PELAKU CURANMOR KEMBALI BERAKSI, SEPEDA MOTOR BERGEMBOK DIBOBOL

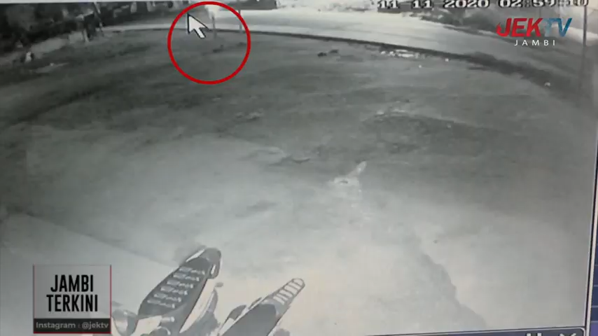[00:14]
Inilah rekaman kamera CCTV dari pelaku pencurian sepeda motor di depan rukos Zazkia Family Karoke,
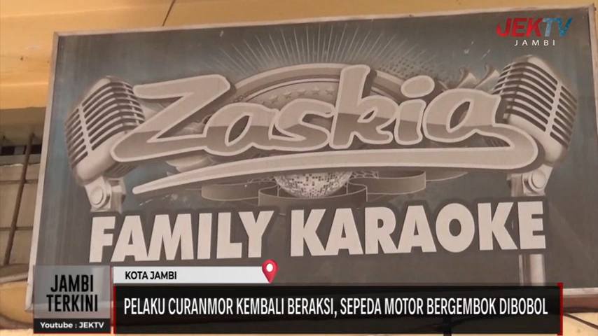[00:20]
kawasan Palima, Kota Baru pada 11 November 2020 subuh.
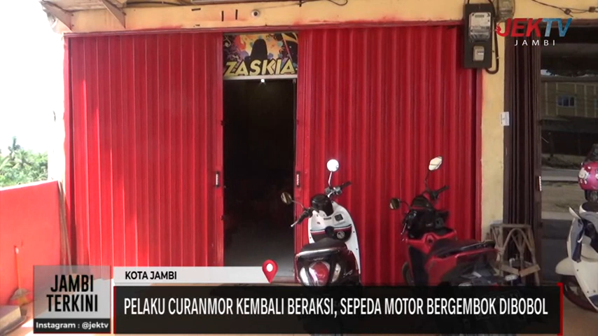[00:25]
Motor yang tengah terparkir dengan mudah dibobol oleh dua orang pelaku.
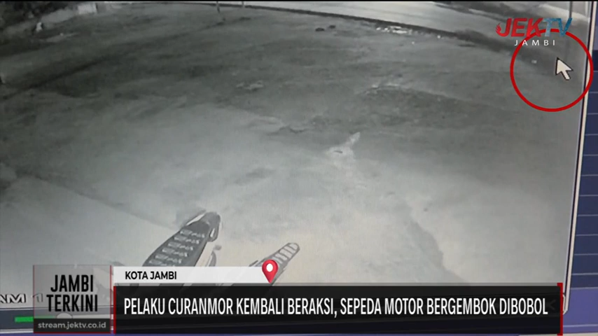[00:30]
Awalnya sekira pukul 4 subuh, pelaku datang dari arah Kota Baru. Pelaku mondar mandir mengintai sepeda motor CRV 150 yang tengah terparkir di depan rukos Zazkia Family Karoke. Dengan keadaan yang terpantau sepi, pelaku kemudian mulai melancarkan aksinya dengan membobol menggunakan kunci T. Namun percobaan pertama tersebut gagal. Pelaku dengan tenang melancarkan aksi kedua, dengan cepat pelaku menyeret sepeda motor ke arah jalan bersama temannya.
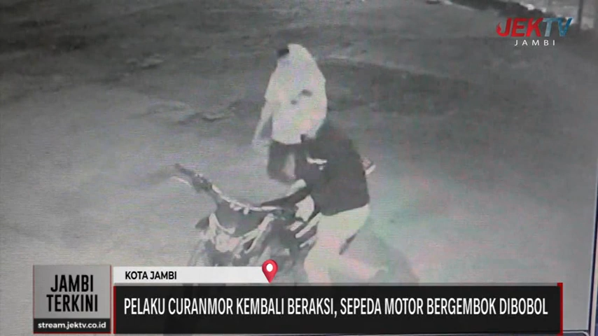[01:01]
Setelah di pinggir jalan, pelaku kemudian melepas gembok ban depan motor tersebut dengan menggunakan batu. Aksinya tersebut terbilang sangat nekat, dikarenakan keadaan sepeda motor yang diamankan dengan pengaman ganda yakni dikunci stang dan ban motor digembok.